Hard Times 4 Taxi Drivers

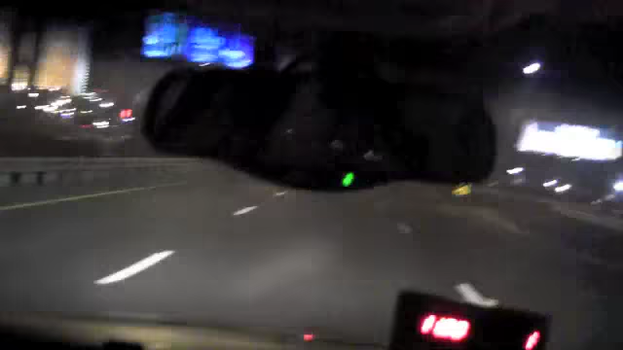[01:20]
Now you see the Borgata right here, you can play video turn on on this way, you will see a lot of nice looking stuff, and the house is coming up, the Trump Marina is right here. Yeah. Did you ever have anything exciting happen in the back of a taxi before? Uh, nothing happens.